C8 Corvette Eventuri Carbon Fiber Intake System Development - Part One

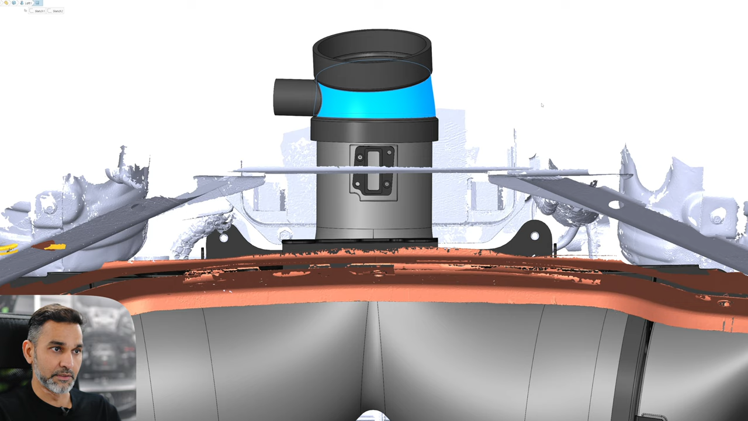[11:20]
stock rubber coupler and that allows us to have a bit more length going forward
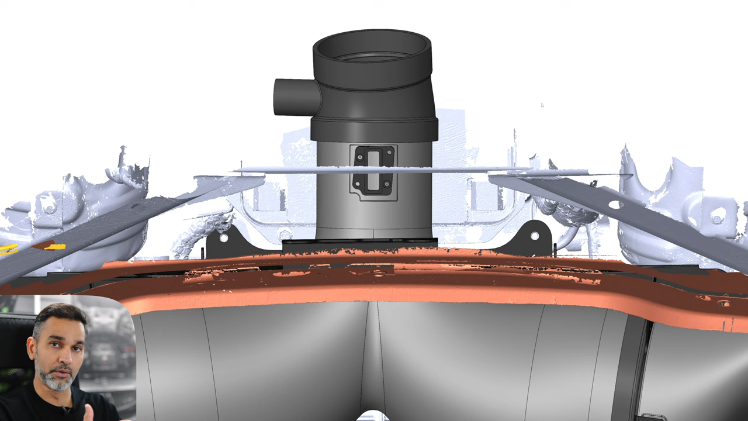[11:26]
through the math section to try and keep the flow developed and smooth as
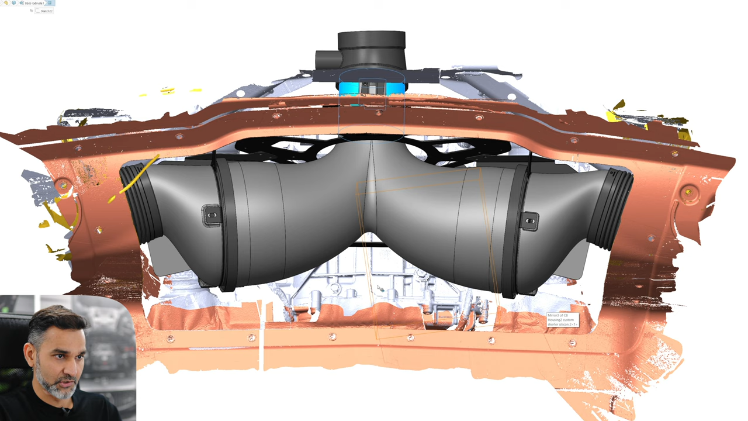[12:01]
So it's a very organic shape and it's actually very similar in shape to our Porsche GT3 RS intake system which has a similar layer because the Porsche also breathes from both
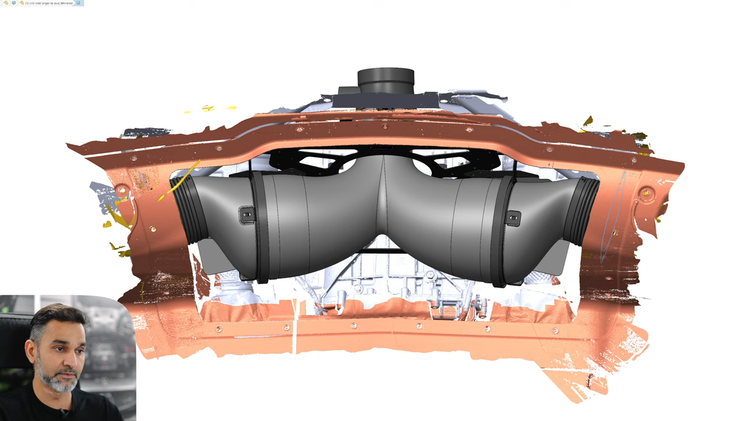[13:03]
and we're using that really good stock side vent air intake system. All right let's have a look at the shape, overall shape.
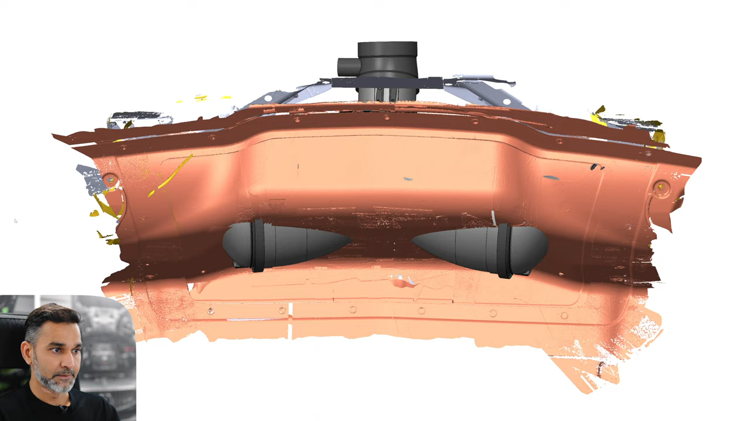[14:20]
So we've disregarded that rear panel and the constraints of the rear panel and we've made it much larger in volume allowing us for a smoother flow path. Obviously you need to close that rear panel because you don't want all that heat coming into the trunk area. So what we've done, which is an added bonus to the system since the intake is carbon fiber, we have redesigned that rear panel and made it out of a clear polycarbonate material which allows the intake to be
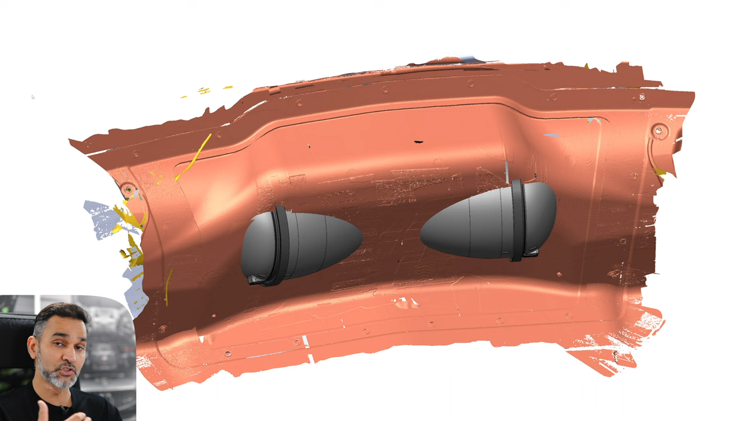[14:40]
shown and showcased when you open the trunk. So you can see that carbon fiber at any time, it's not hidden away. If I hide that panel and show you our new panel,
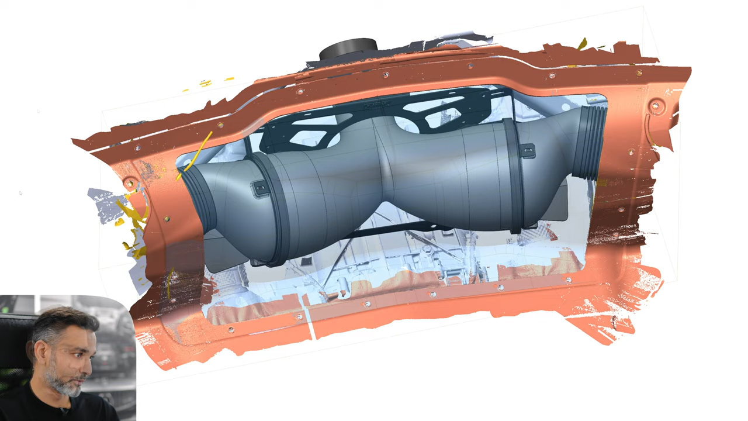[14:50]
okay, that's the shape of the new panel.
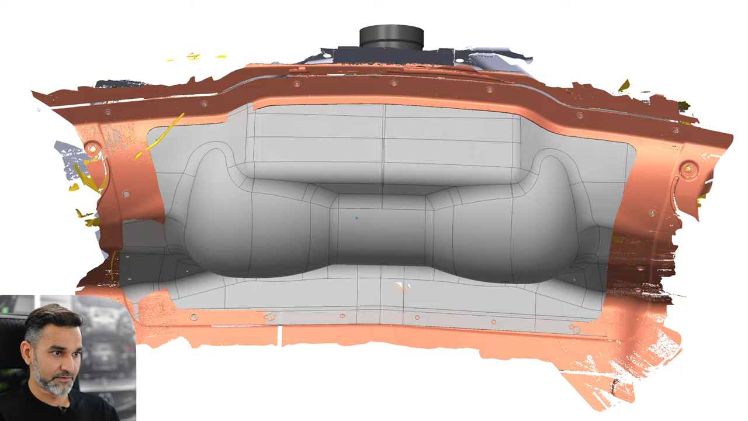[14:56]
It's clear, I've just made it in gray so you can see the curvature of it.
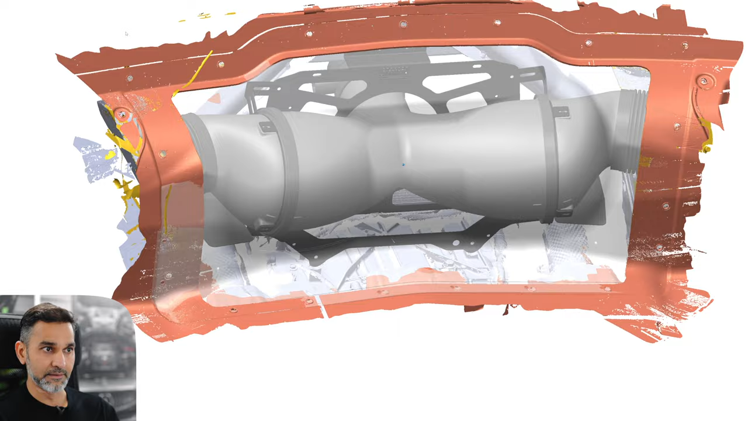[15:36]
So that's the visual details of the intake and how it fits in the car.